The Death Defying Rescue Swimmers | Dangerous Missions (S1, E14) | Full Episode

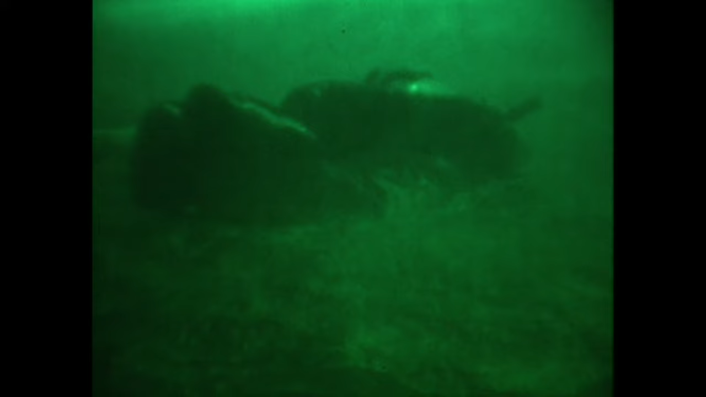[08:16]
It's 10 p.m. on a brisk December night in Pensacola, Florida.
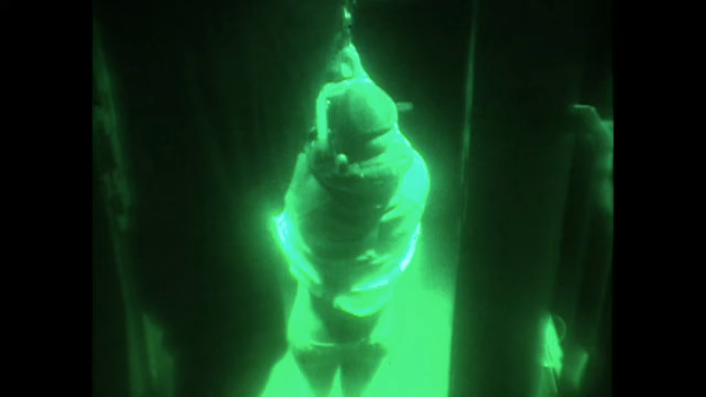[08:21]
In near total darkness,
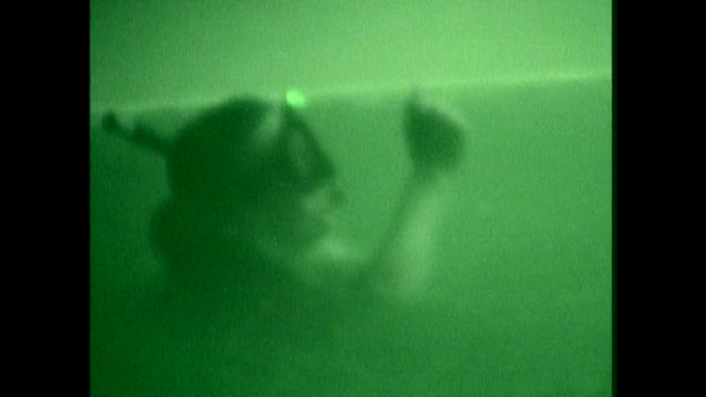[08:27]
an infrared night shot video camera reveals rescue swimmers using only chemical light sticks for illumination,
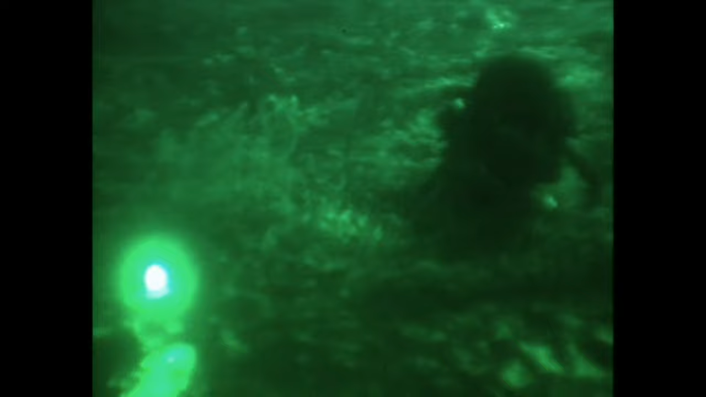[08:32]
assessing the injuries of a downed pilot,
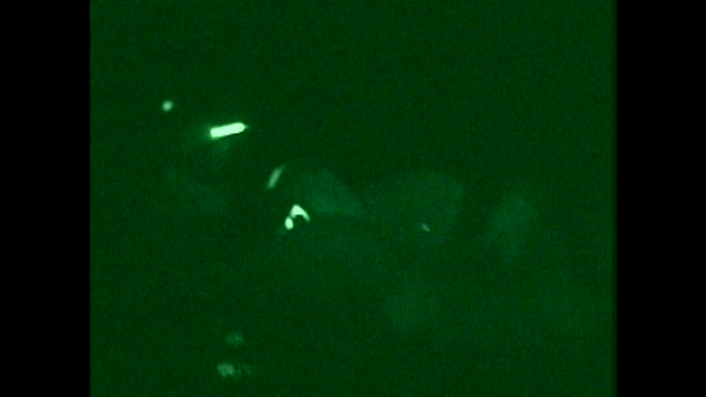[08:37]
disentangling him from the shroud lines of his parachute, and safely hoisting him into a hovering rescue chopper.
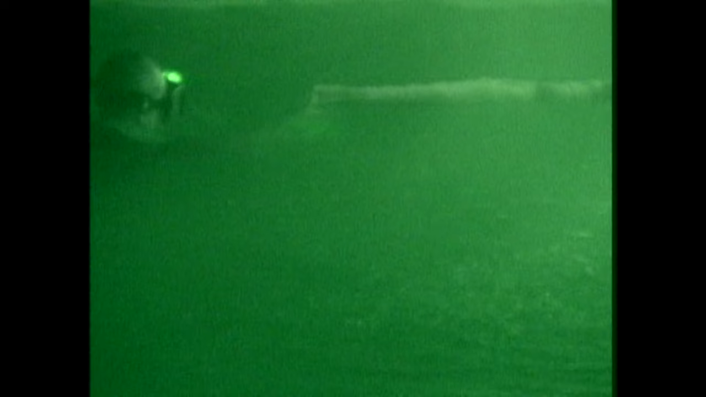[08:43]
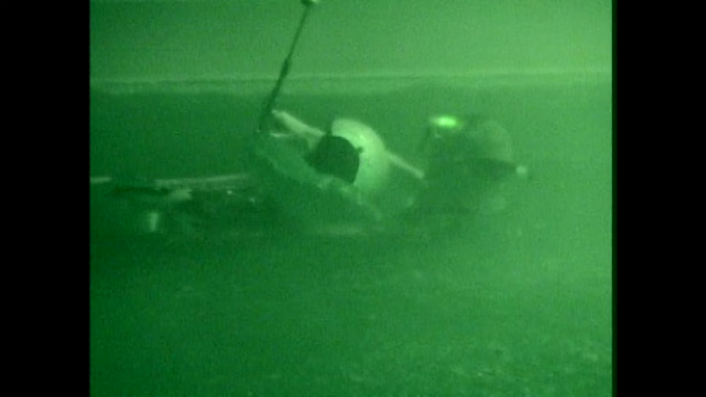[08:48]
But the rotor wash of cascading water is not being caused by a helicopter.
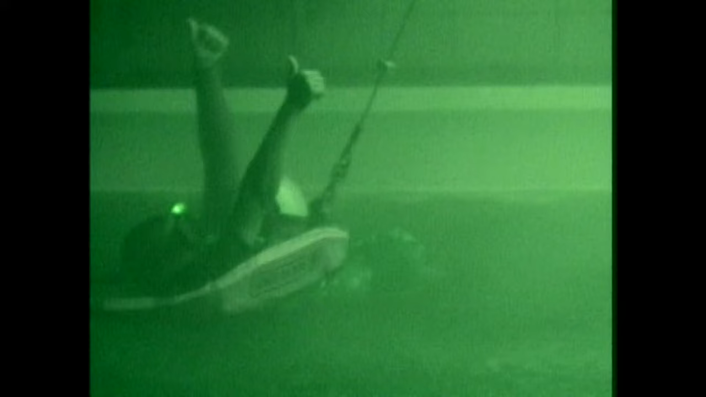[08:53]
It is artificially produced by the nozzle of a fire hose fixed on a hoist tower at the end of an Olympic-sized swimming pool.
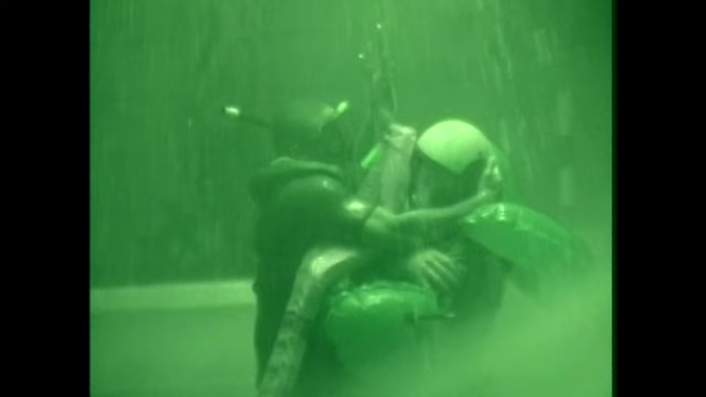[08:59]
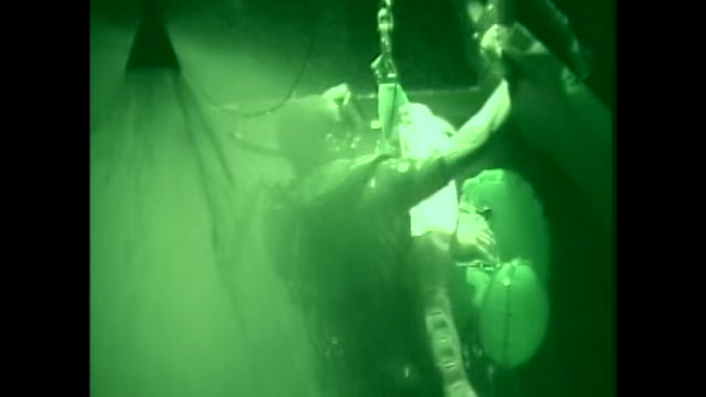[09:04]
This evening's training exercise at the Naval Aviation RSS Rescue Swimmer School is called Night Ops.
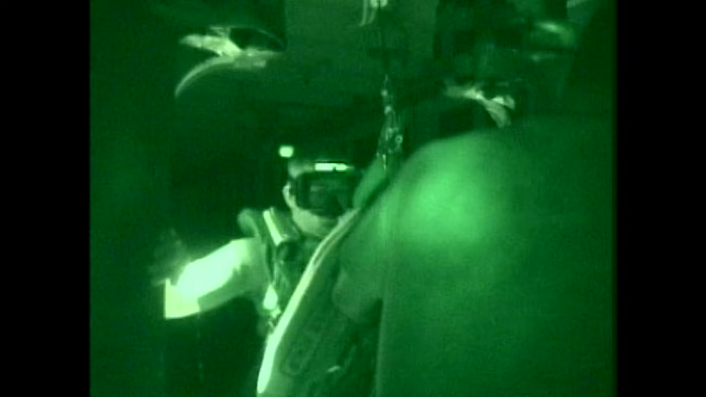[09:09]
And what we're doing is we're teaching these kids nighttime familiarization,